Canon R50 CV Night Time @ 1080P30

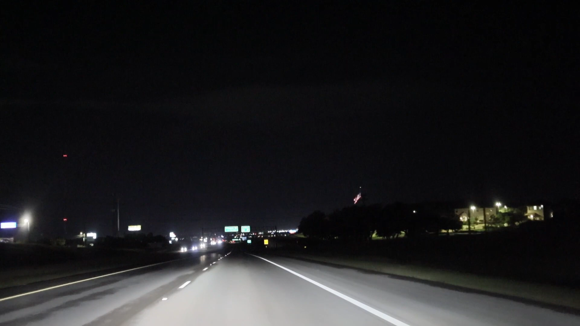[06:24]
So I got a different area mode. Got number 3. So I'm finally learning this camera. And I'm gonna bring it down a little bit. Right about there. That way everything is in focus.
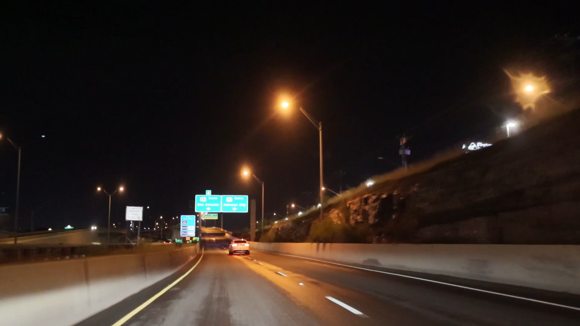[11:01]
That way it stays dark. You have to be careful. So you have to slow down because I don't want to, you know, when you go around this curve, you don't want to go fast.